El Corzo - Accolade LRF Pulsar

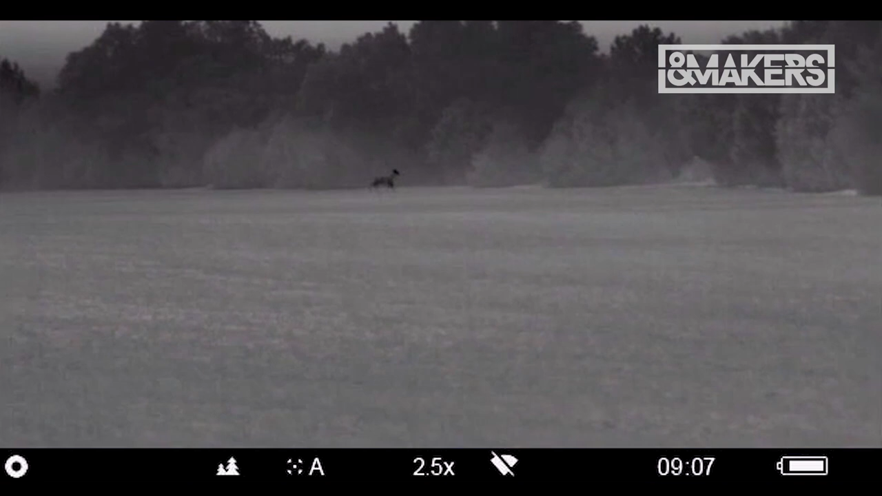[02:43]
pero acompañados con, bueno, con este producto, con el Acolyte, y la verdad que es increíble,
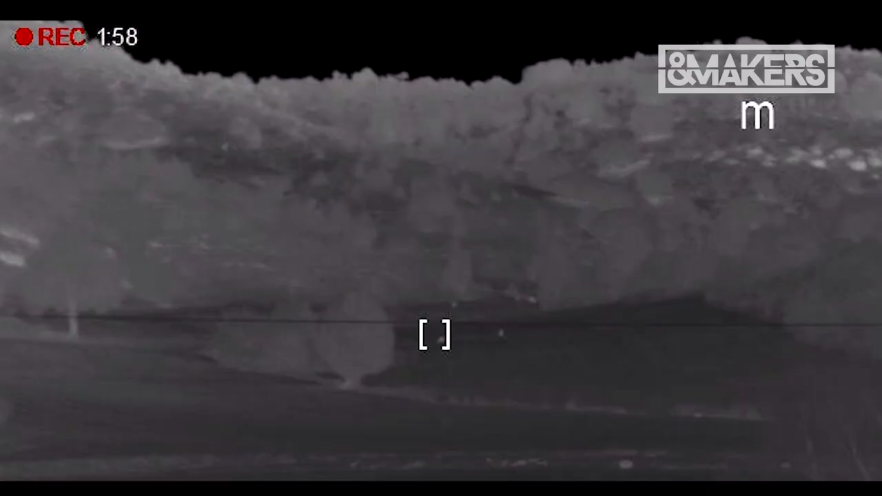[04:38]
el XP50, y la verdad que es un, bueno,
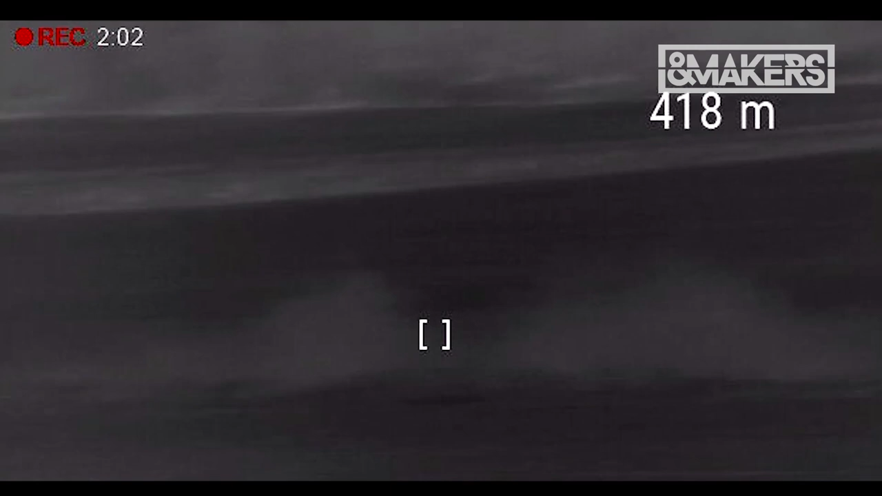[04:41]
es un aparato que a día de hoy, para estas labores, estas gestiones, es,
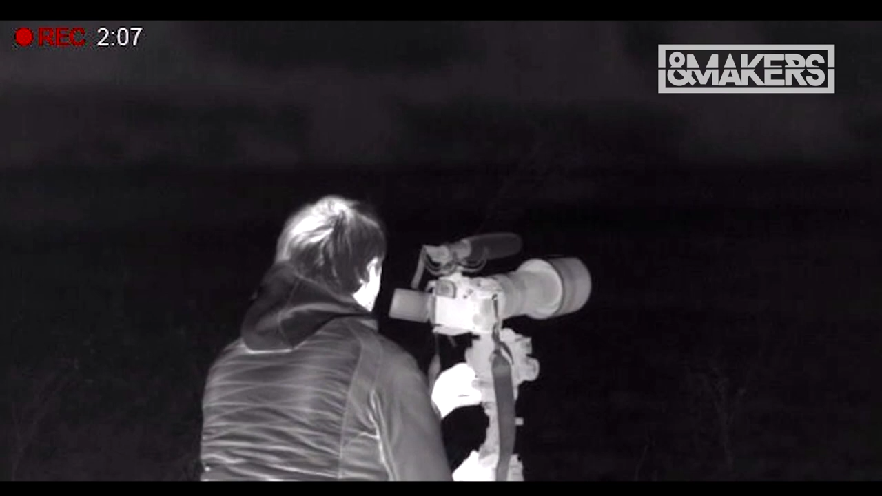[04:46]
yo creo que
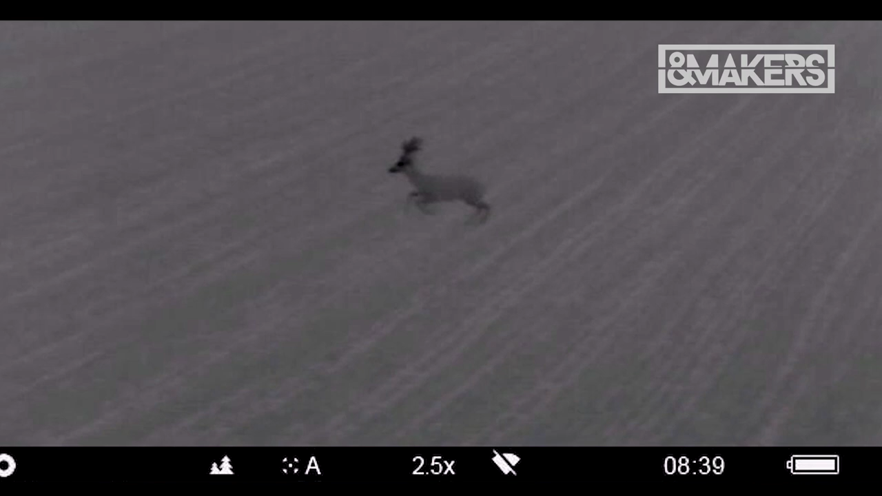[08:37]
La verdad que nos ha venido fenomenal, nos ha venido fenomenal porque nuestro trabajo básicamente es acercarnos con la cámara de fotos a una distancia de unos 100,
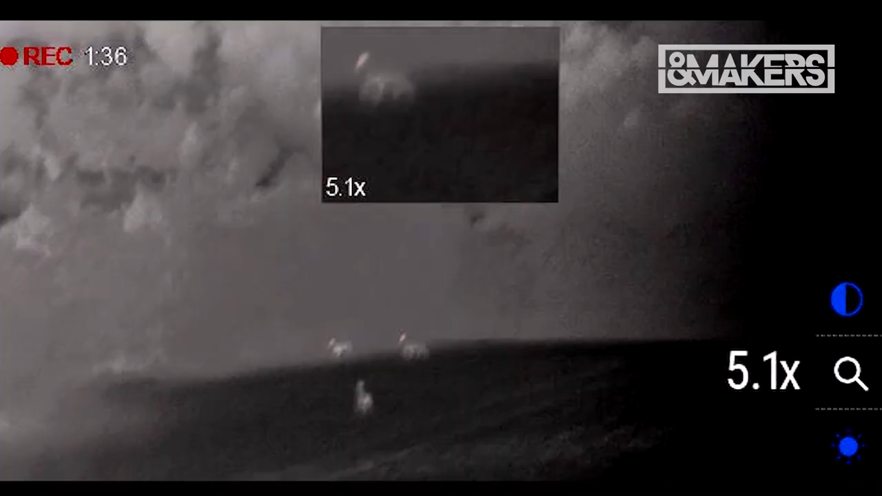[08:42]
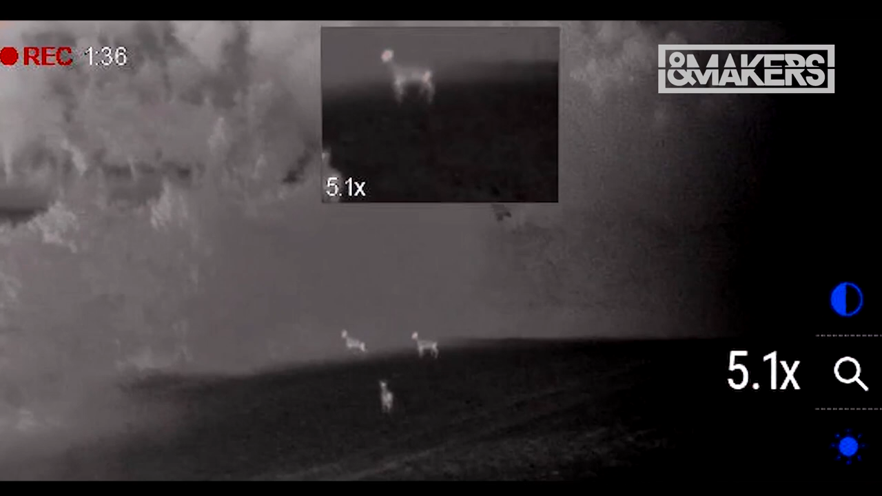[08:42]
200 metros con las ópticas que llevamos, pues podemos hacer una buena fotografía para ver el desarrollo del animal y para poder verlo al detalle.